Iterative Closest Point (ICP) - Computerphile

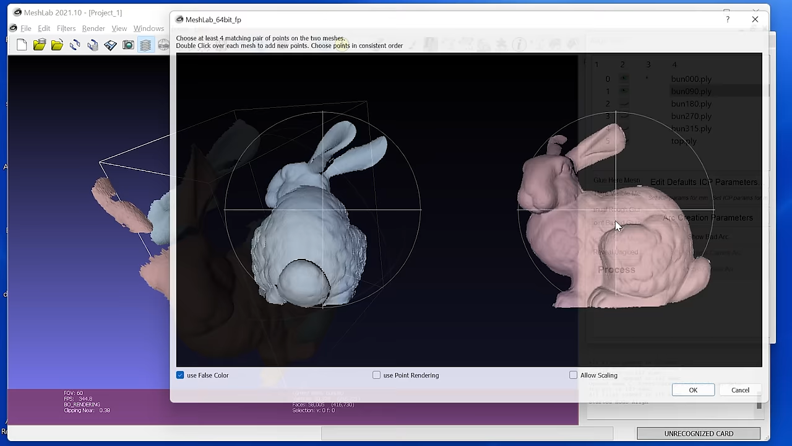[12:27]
And now I've got a new window up, which shows both meshes. And I can kind of click on, so I can double click on this eye here, and that eye here, and maybe the top of the ear, and maybe the top of that ear. And that's roughly the same place. I mean, I don't need to be super accurate.
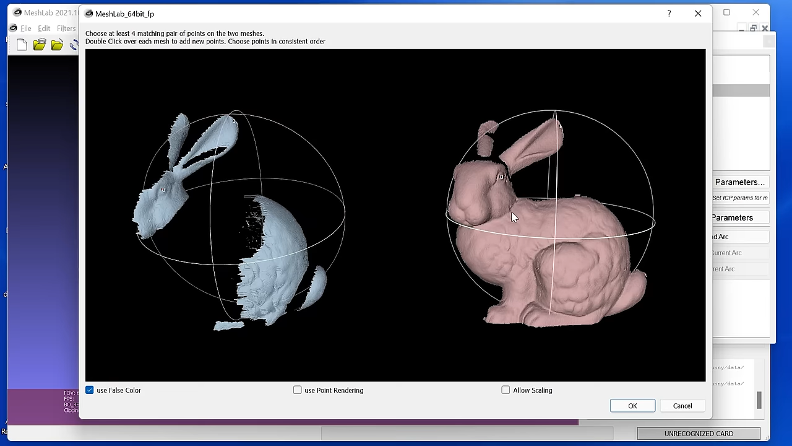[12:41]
It's not quite clear how I do the front of this face. So I'm just going to sort of click there. That's about right. And then maybe a bit of tail.
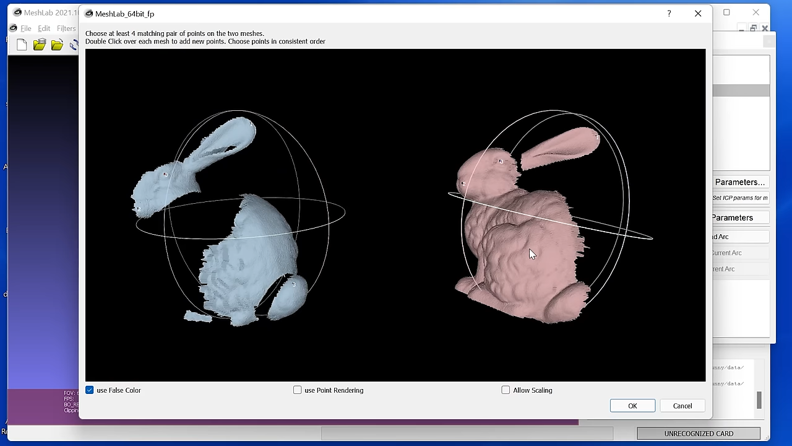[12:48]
I mean, I'm literally making this up as I go along. You need about four points. And then you can quite easily calculate the rotation and translation matrix that will get you a little bit of a way towards this.
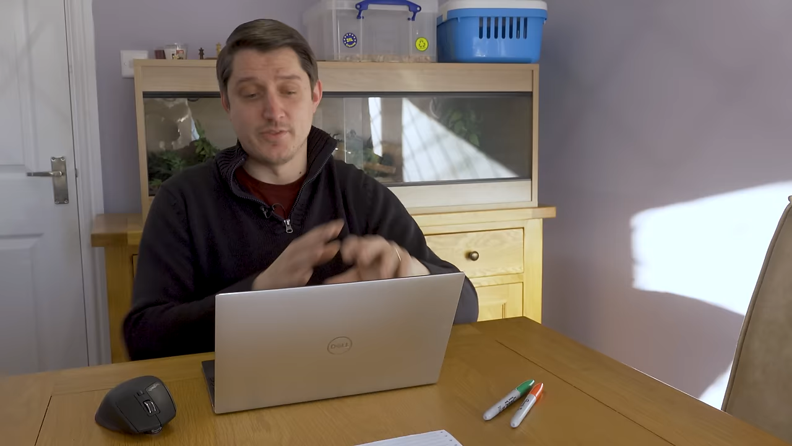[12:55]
So let's have a go. Right, that is not actually that bad.
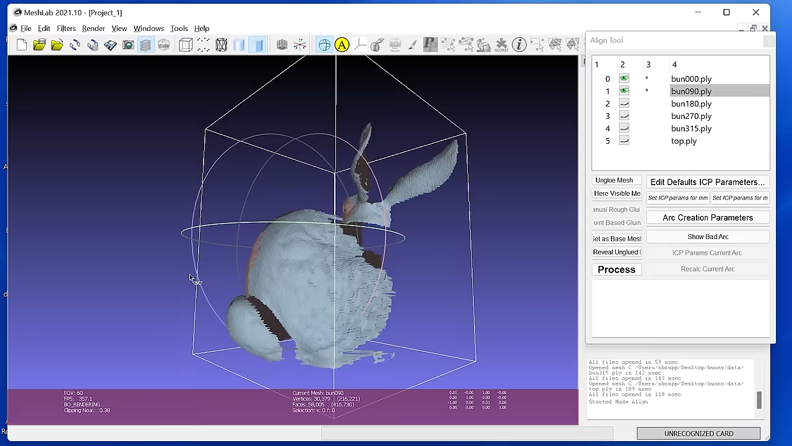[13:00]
You can see that it's not, if I zoom in, you can see it's not really aligned, right? There's a few bits missing, and the ears are a little bit off.